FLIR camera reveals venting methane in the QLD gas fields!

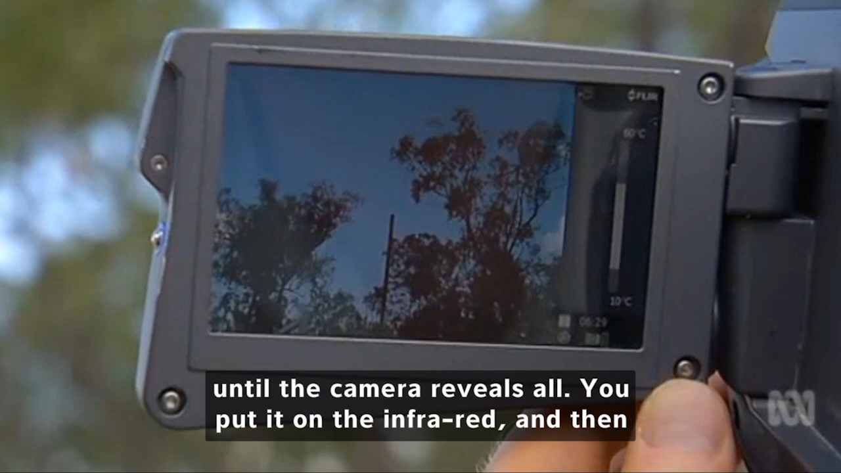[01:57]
Then you flop it over to the infrared, and there you see the invisible gas now made visible. Wow.
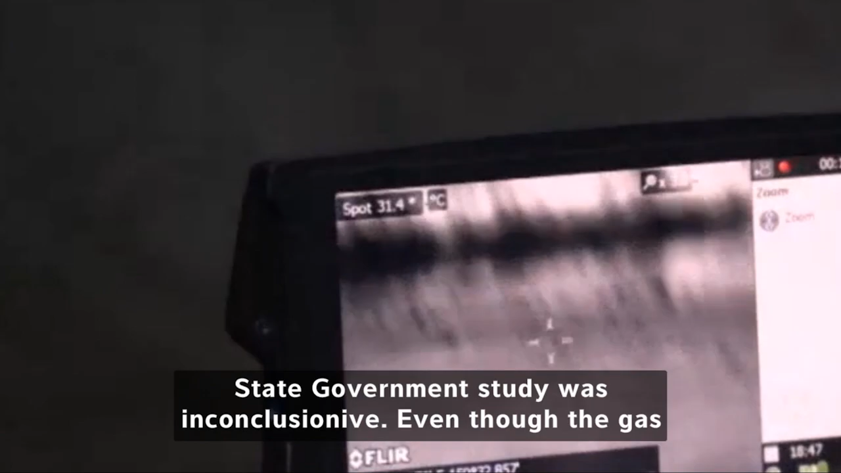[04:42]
On screen: spot 31.4°C
Methane gas being released into the atmosphere.